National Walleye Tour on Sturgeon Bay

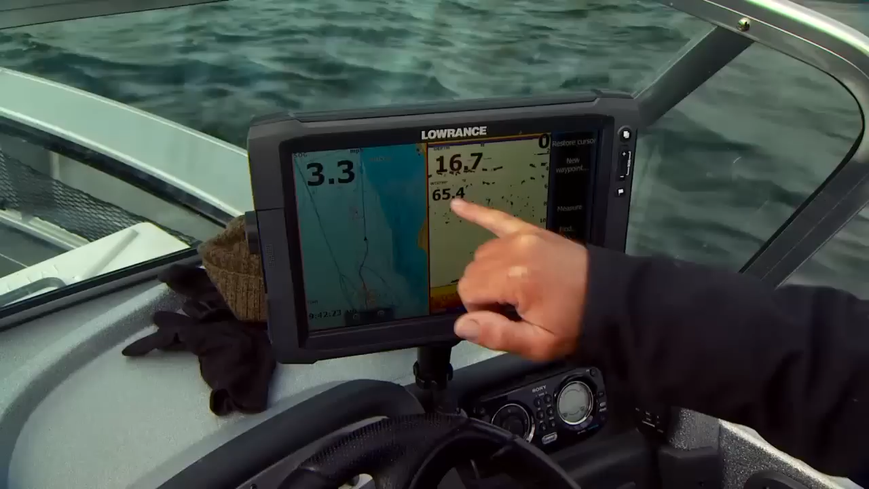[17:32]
You can see I'm a full 7 degrees colder than when I found these fish. I'm 3 full degrees colder than when I got them yesterday.